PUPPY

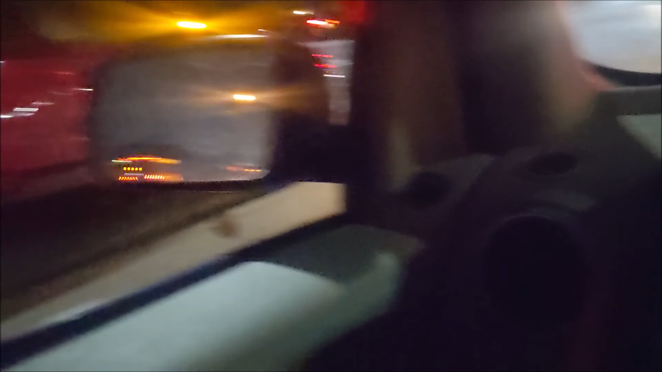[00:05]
dude there's what the fuck this person is on the other side of the road like for real are you kidding oh